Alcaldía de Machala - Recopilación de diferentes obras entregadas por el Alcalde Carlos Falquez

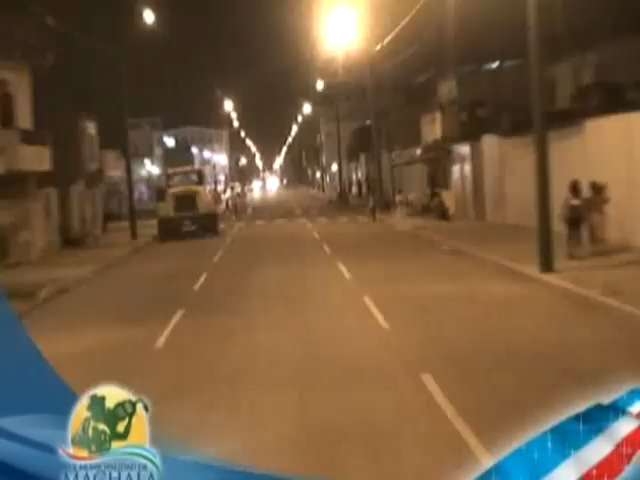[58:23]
Posteriormente, con el apoyo de la Corporación Nacional de Electricidad, se colocaron, pintaron y alinearon nuevos postes de energía con cables preensamblados y luminarias de mayor potencia.
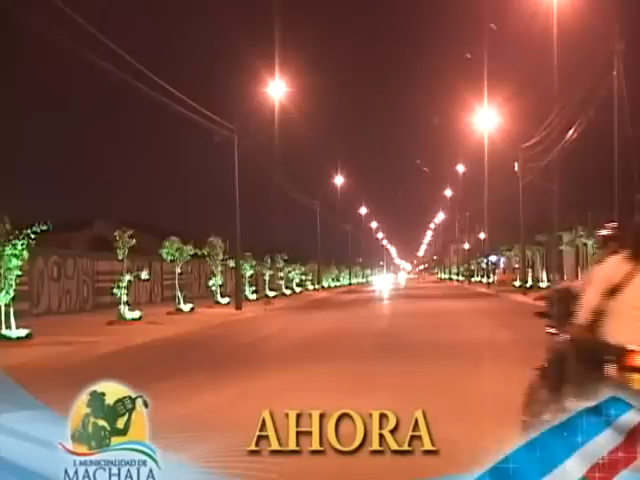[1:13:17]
cambiada totalmente, convertida ahora en un hermoso paseo y cuya acera que limita con los predios de la Brigada de Infantería El Oro,
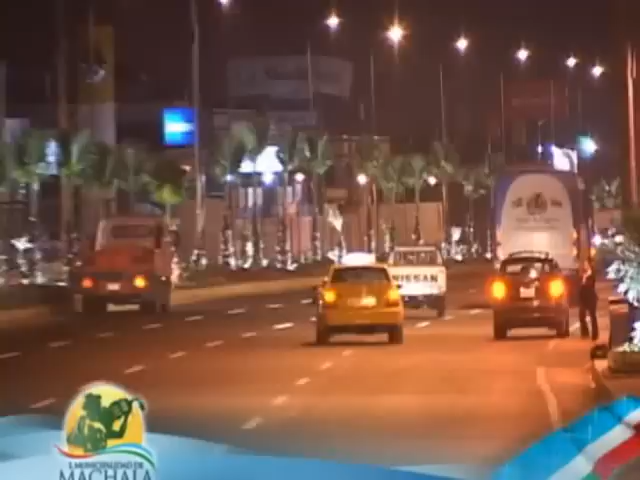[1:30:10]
El parterre central y las jardineras también tienen la iluminación correspondiente que ofrecen una imagen agradable de la vía.